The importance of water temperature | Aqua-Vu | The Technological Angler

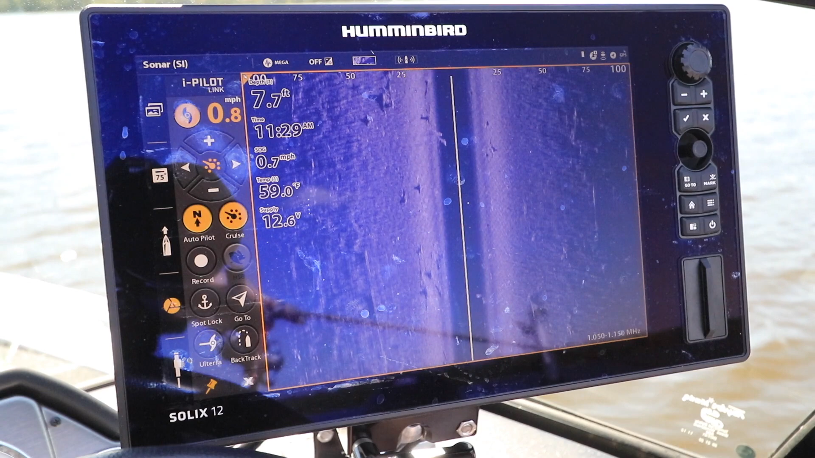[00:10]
On screen: depth 7.7 ft, water 59.0°F
One tool that all anglers have to measure water temperature is their fish finder.
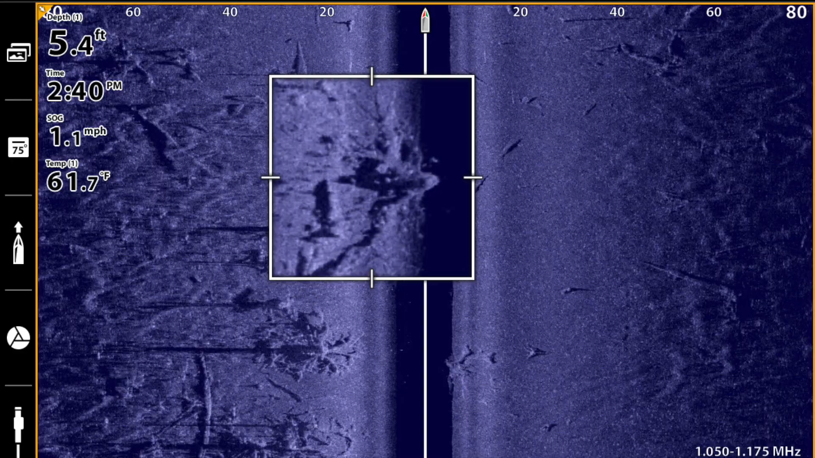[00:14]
On screen: depth 5.4 ft, water 61.7°F, speed 1.1 mph
But remember, the fish finder only measures surface water temperature. That's one data point.